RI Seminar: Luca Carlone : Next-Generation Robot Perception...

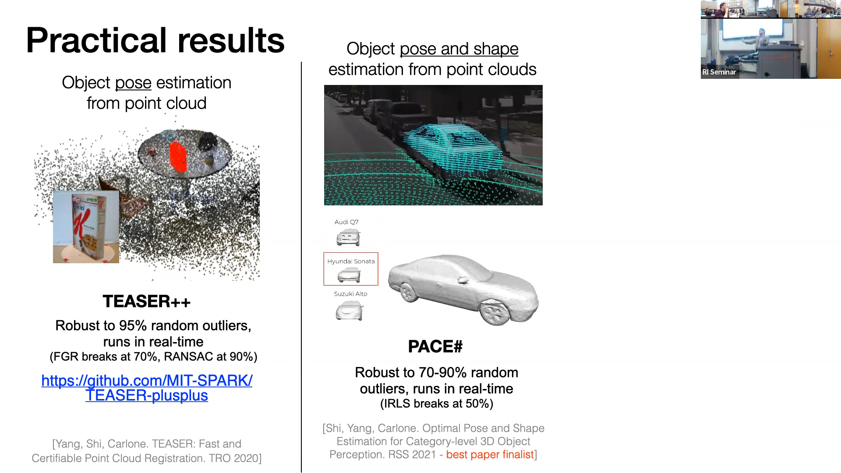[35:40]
It is robust to 70 to 90% random outliers while the state of the art was breaking at 50%. And finally, the post for post graph optimization through the use of graduated non convexity right now as part of GT Sam, we have algorithms which are robust to 70 90% of outliers.